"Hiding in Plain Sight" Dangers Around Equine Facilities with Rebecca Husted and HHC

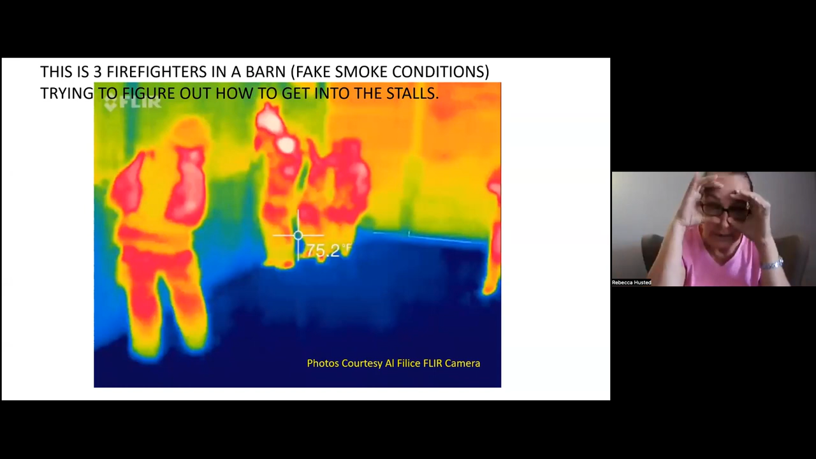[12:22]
On screen: spot 75.2°F
It's a good way for your fire department to practice. But the only reason you can see them is because of the FLIR camera. They can't see a thing. They've got their gear on. They can't see very well. They can't hear very well. We've smoked it up. And now they've got these gloves on that they can't, they don't have a lot of dexterity with. And they're trying to figure out how to, to get in the stall and they can't even see very well. So let me run it one more time and you'll see it is very frustrating and scary to think about.
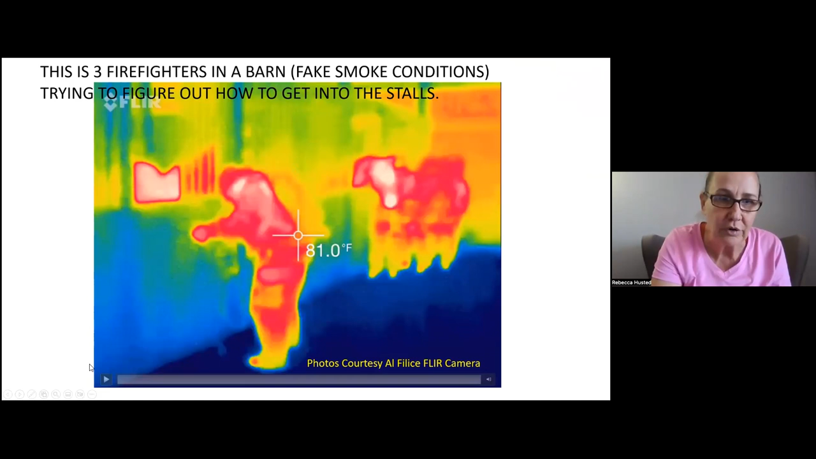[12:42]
On screen: spot 81.0°F
They're trying to get into your stall.
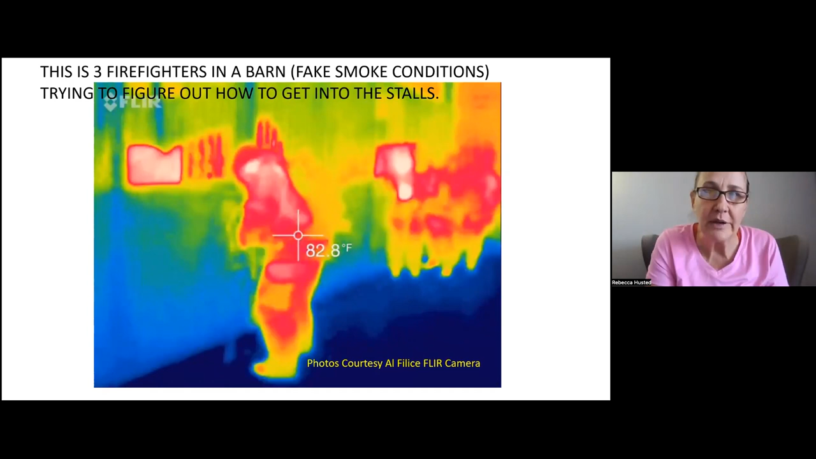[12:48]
On screen: spot 82.8°F
The first time we did this in this barn, it took them about 12 minutes to get the first horse out.
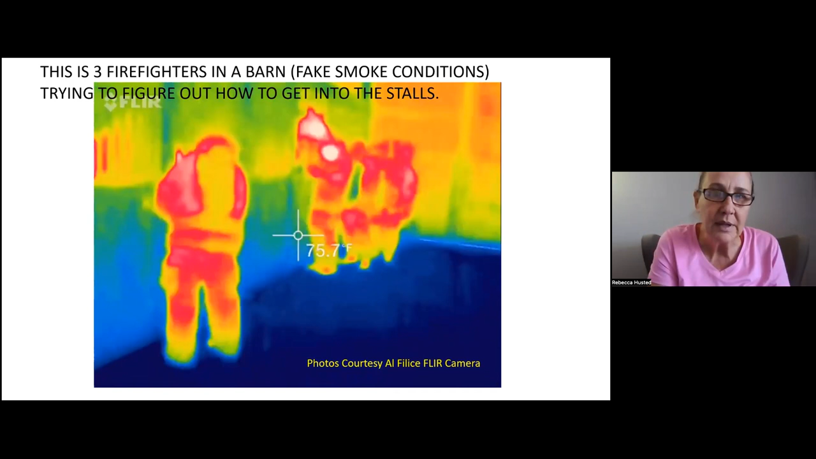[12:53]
It's terrifying. So obviously that's not a way to handle the kind of thing. What I tell people is for your stall latches, standardize it at the very least.